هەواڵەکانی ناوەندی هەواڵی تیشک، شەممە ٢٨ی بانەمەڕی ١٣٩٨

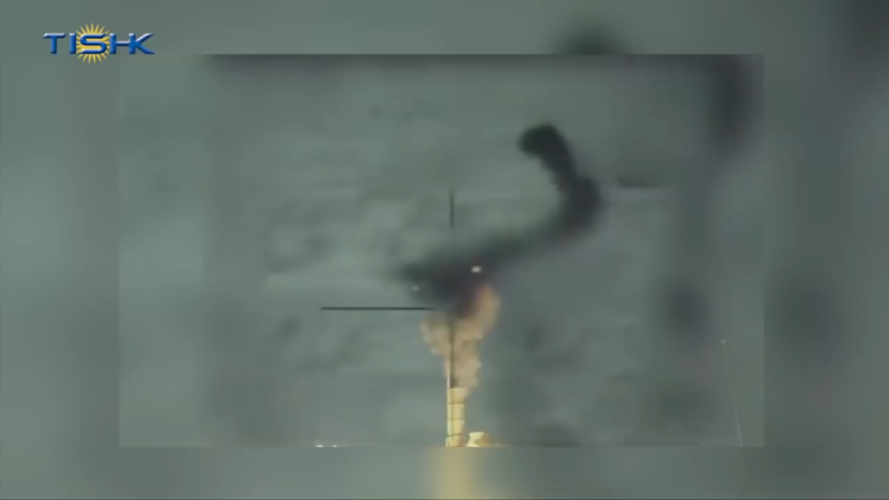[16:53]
بلندهین قنیتره هاتنه انجام دان کو پیکاته یا براوانی یا سوریه چندین جوان موشکان جنا برنو، چندین موشک دینجی لدورین سوریه آرمان جخواه پیکاندنه.